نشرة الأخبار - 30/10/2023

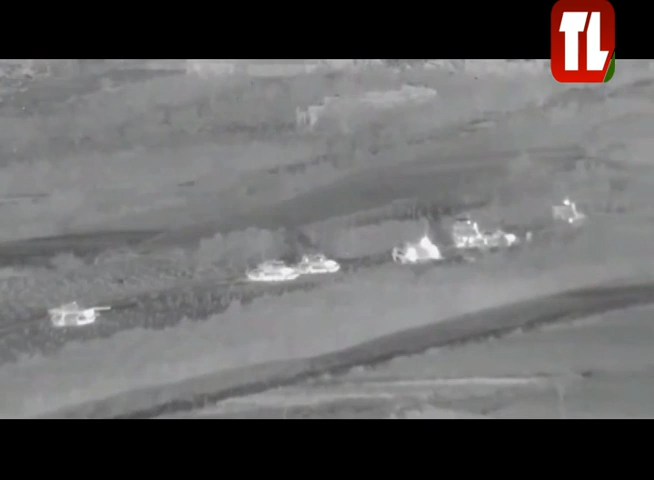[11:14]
الاحتلال وجرافة انتلاقا من المنطقة الزراعية المفتوحة بمنطقة
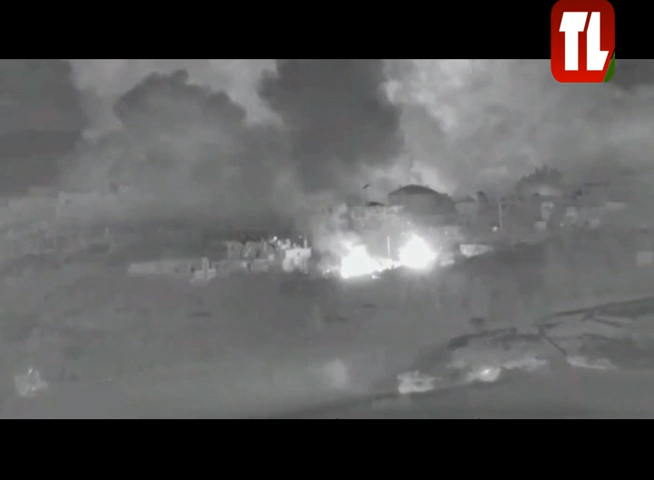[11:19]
جحر الديك موضحا أن هذه الآليات قامت باستهداف سيارتين مبنيتين
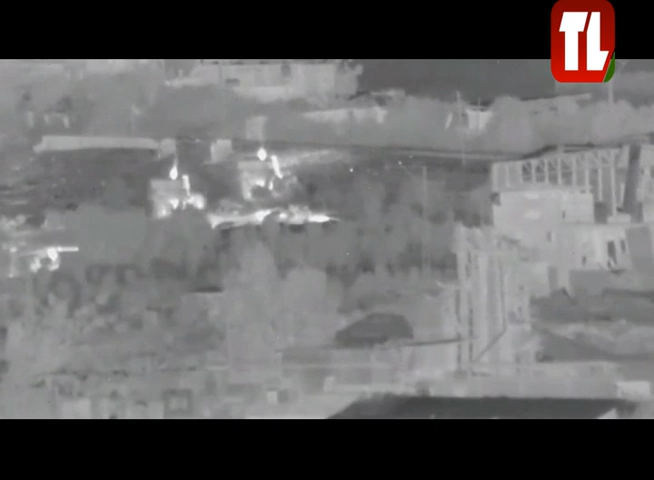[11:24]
على شارع صلاح الدين وأحداث تجريف في الشارع قبل أن تجبرها المقاومة على التراجع وقبلها أكدت حركة حمس أن المقاتلي
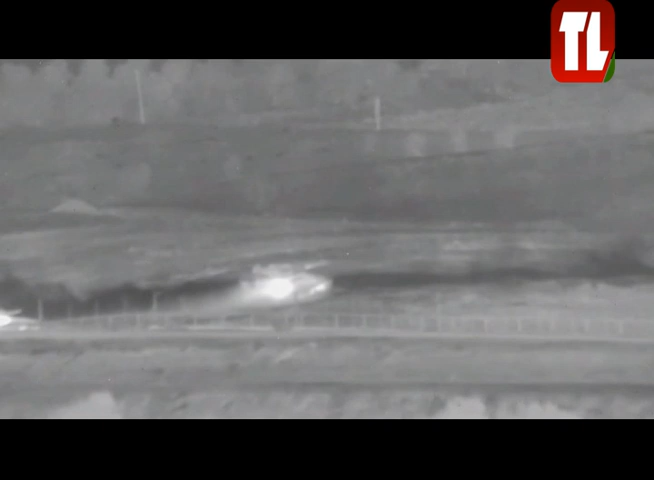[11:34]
هايخوضون اشتباكات عنيفة مع جيش العدو الإسرائيلي المتوثل في غزة وأفادت وكالة الأنباء الفلسطينية عن مقتل العشرات معظمهم من